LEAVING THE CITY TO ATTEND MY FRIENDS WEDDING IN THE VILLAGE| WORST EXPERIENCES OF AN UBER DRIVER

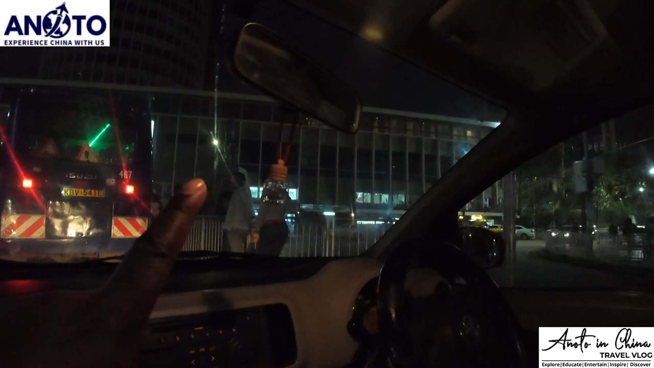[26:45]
The statue of Dedan Kimathi. Yeah. Actually, such experiences now, the kid,